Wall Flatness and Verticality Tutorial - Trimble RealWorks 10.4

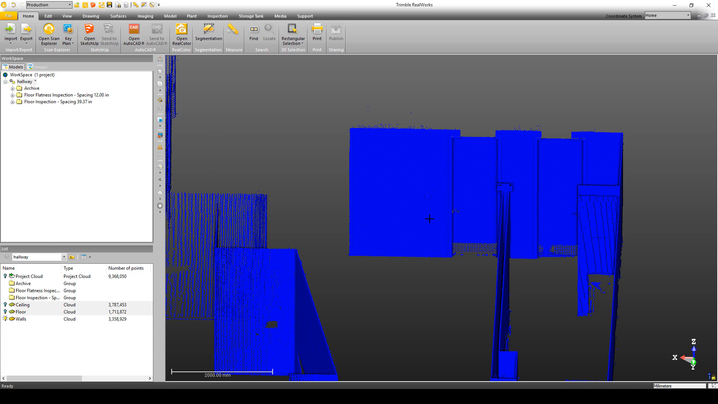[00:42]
Now in this case, let's take a look at this one right here. Now what I want to do is I'm just going to turn on the station so I can see where the stations were in relation to the wall. And what some people like to do when they do modeling or inspection is they like to go through and just isolate a specific station. This is going to help to eliminate any problems that you may have from registration.
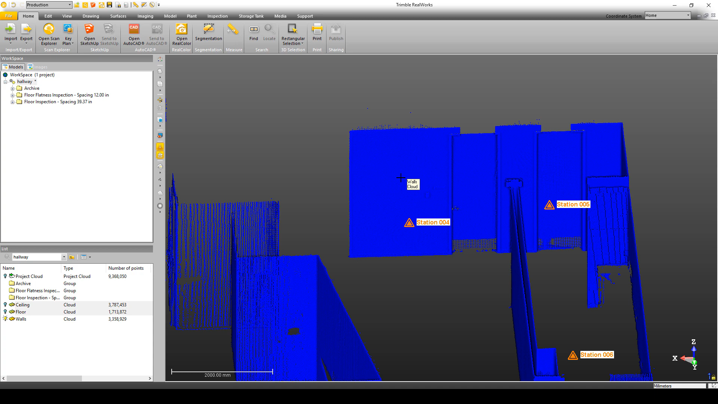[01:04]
Now it's not always required, not everybody does it, but just in case, this is how you do it.
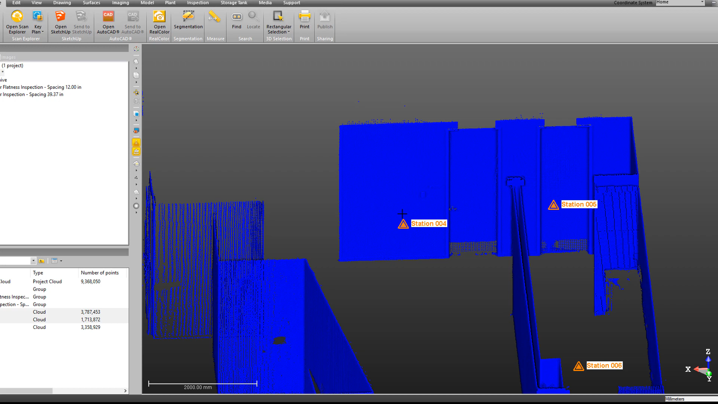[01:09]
So I can see this is from station 4. I'm just going to select the point cloud walls. Then I'm going to go to my edit tab.
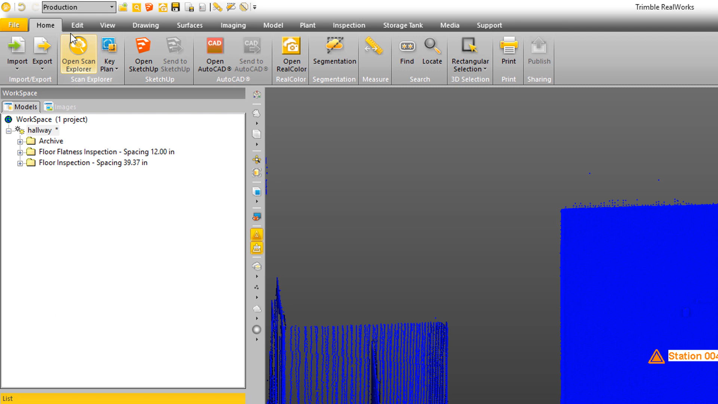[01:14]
Then I'm going to come over here to the sampling tab.
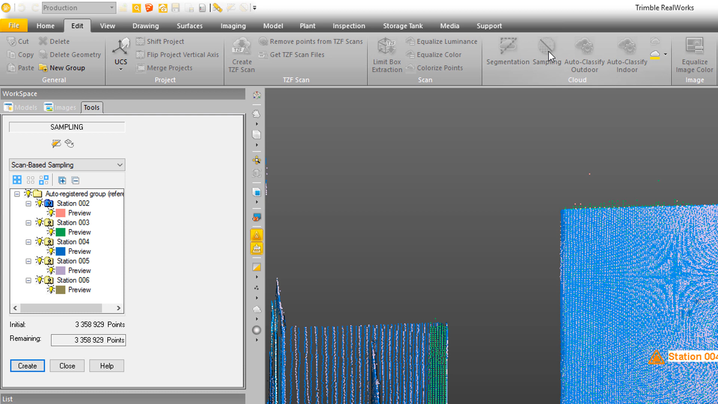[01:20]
Once in the sampling tool, I'm going to choose the option of scan based sampling. I'm just going to click the light bulb up here at the top for the project and hide everything.
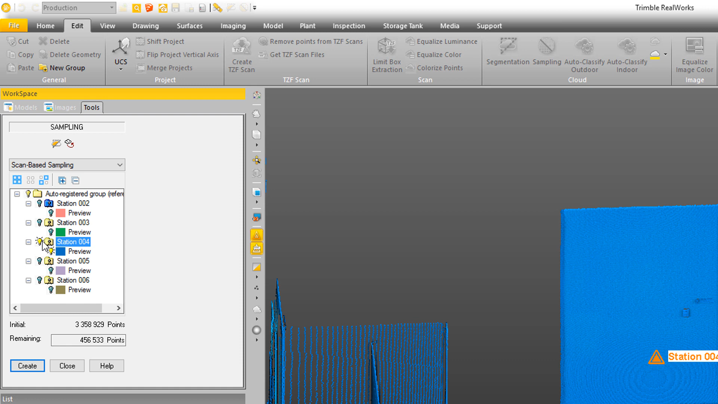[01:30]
And then I'm just going to turn on the light bulb for the station 4. Then I just need to click create. Go ahead and close the tool. And then I can also come in and hide these station markers because I don't need those anymore.
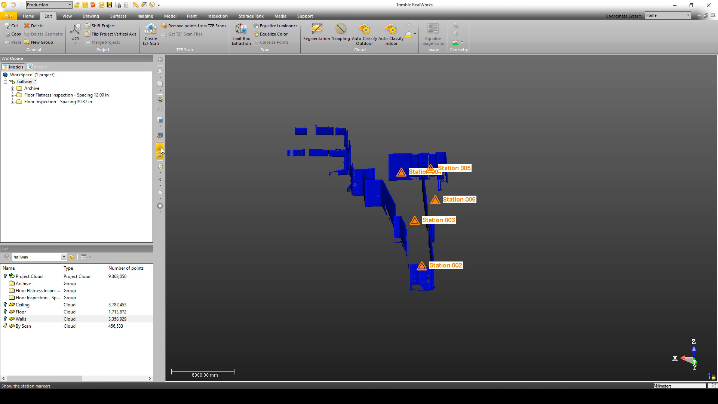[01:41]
All right. Next,
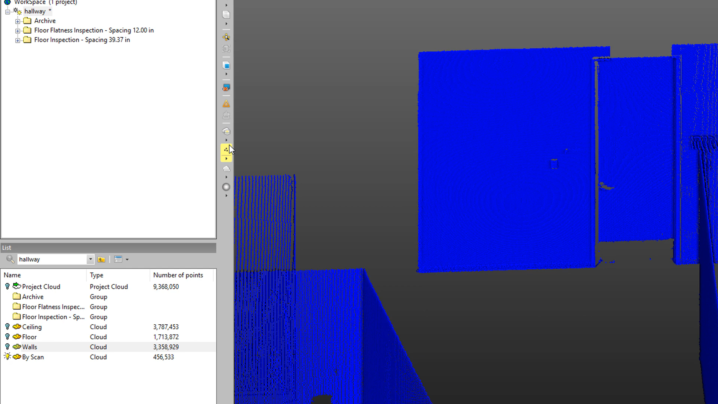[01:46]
I'm just going to zoom in here and I'm just going to change my station color rendering to intensity based.
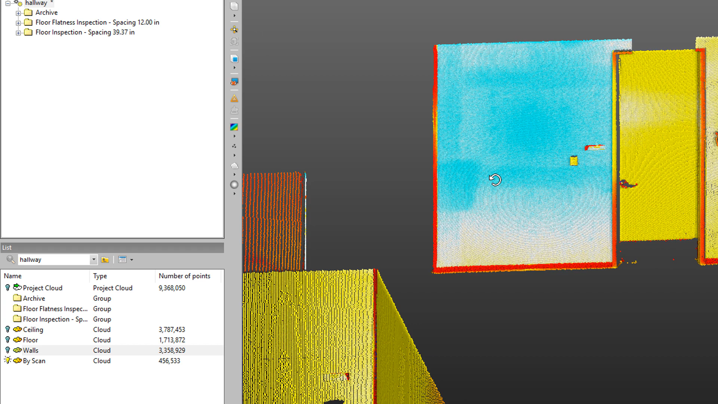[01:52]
This is going to help me identify the wall from the molding or any other objects that may be on the wall.
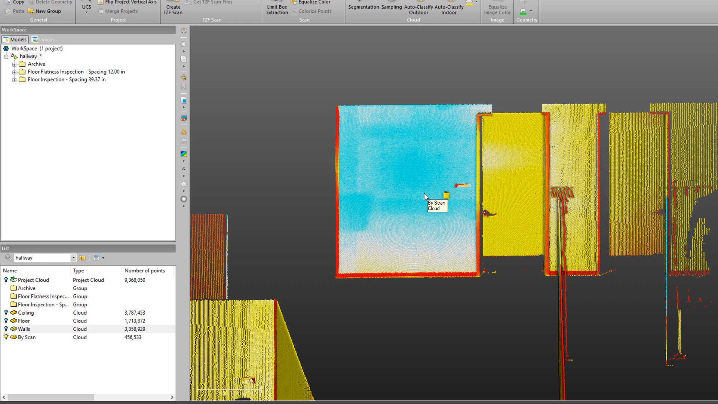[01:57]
I'm just going to select the point cloud and then I'm going to open the segmentation tool and I'm just going to fence right inside here, avoiding that molding around the wall. Okay. I'm just double clicking to end the fence and then I'm just going to click this green
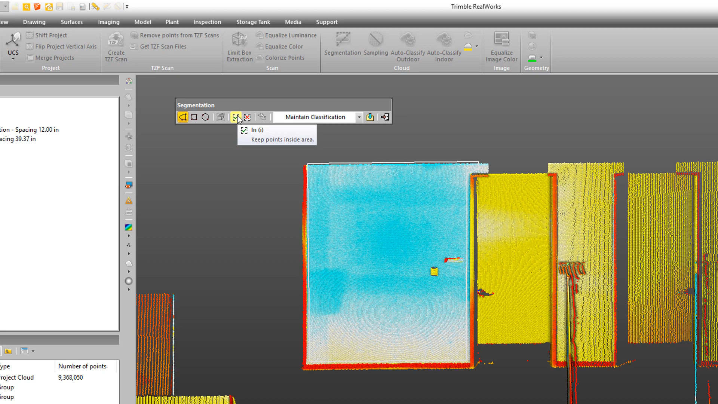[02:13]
check mark or the eye button on my keyboard to keep that area in. And there's a few more objects I'd like to remove. Looks like some sort of a room name tag and maybe a thermostat.
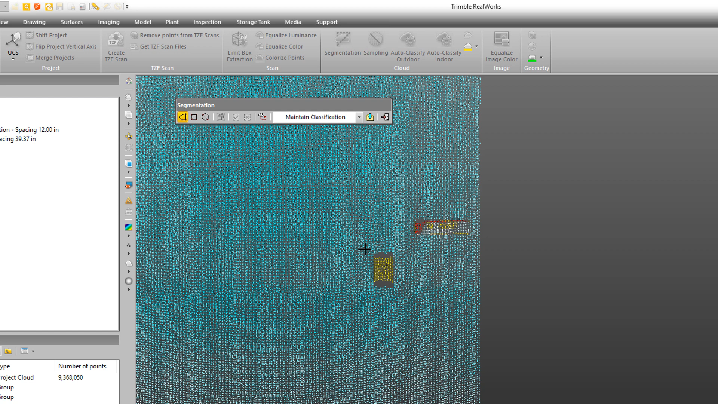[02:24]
So I'm just going to come over here, use my box selection. Do that.
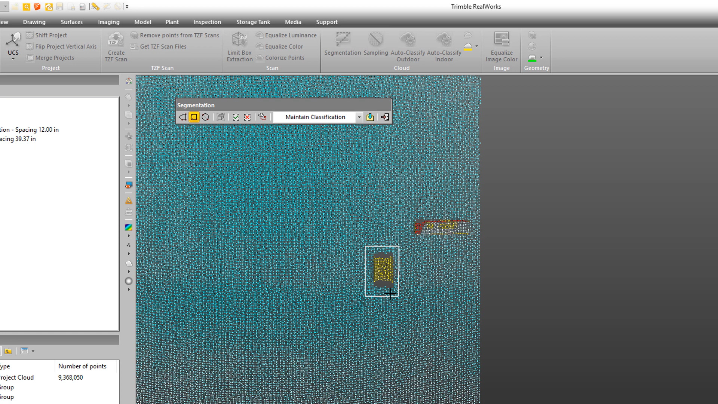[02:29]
Click O for out and then do the same thing over here. Okay.
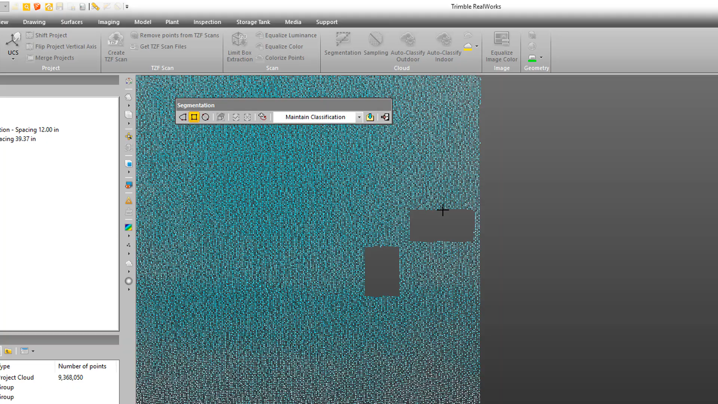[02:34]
So I'm just going to go ahead and click create, close the tool.
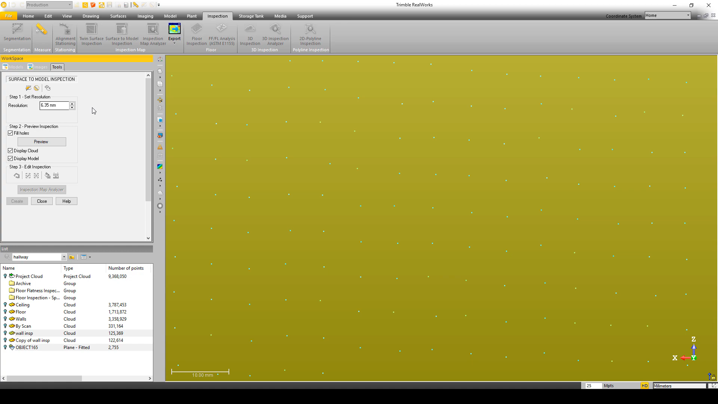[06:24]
So that works out. Then I'm just going to come down here to the step two and I'm going to click on preview.
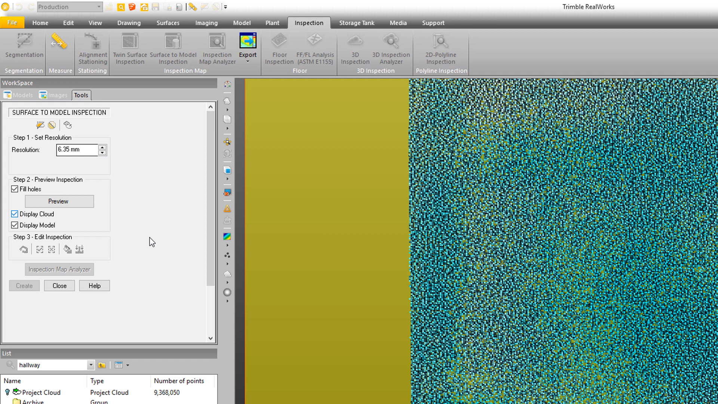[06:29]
Now you'll see there's this fill holes option.
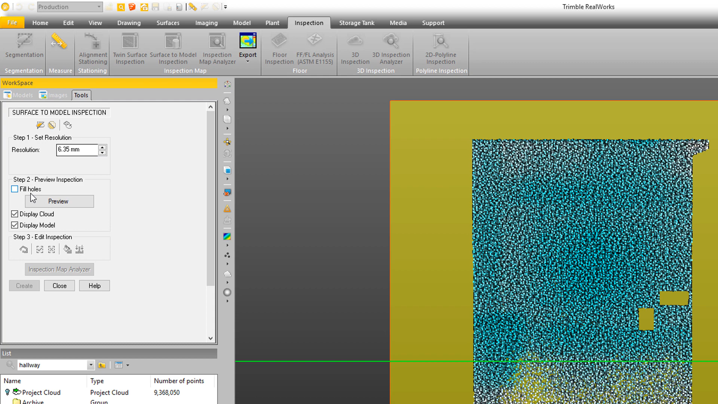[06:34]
I'm just going to turn that off for now. Click preview. So I've got a pretty good inspection map. Now there's different colors showing the differences between the plane and the point cloud.